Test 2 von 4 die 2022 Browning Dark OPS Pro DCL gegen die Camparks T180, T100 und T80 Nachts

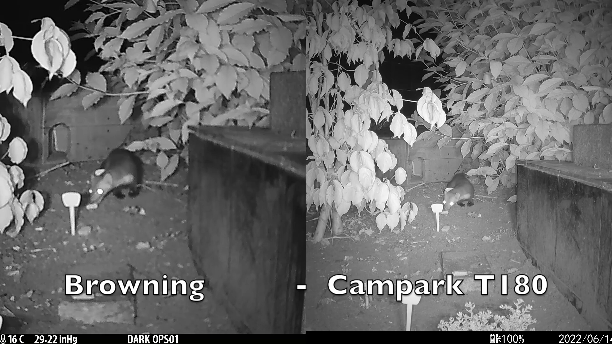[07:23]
die brauning und rechts die t180 ja und schon wieder der gleiche vergleich also
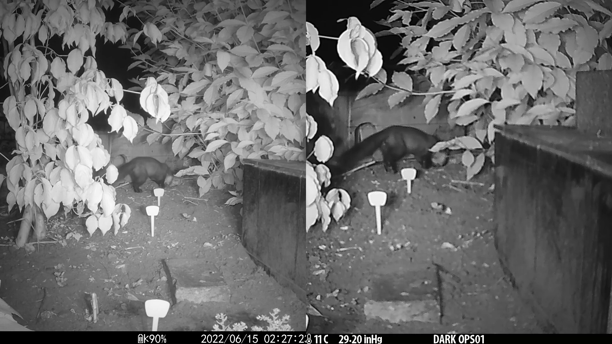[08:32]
nämlich die brauning im freien feld und hier noch ein vergleich mit der t100 der zufällig geklappt hat auch hier sehen wir die brauning etwas schlechter als die t100 auf der linken seite dieser nachttest war also nicht überzeugend denn es bestehen fehler